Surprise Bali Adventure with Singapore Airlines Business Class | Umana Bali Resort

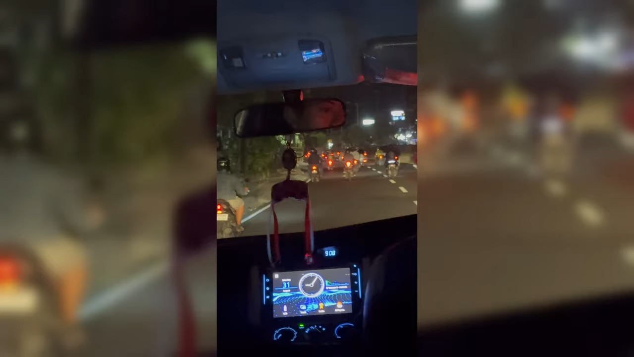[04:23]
A lot of motorcycles, huh? What do they call them? They don't call them motorcycles, right? Scooters. What do you call these things? Sorry?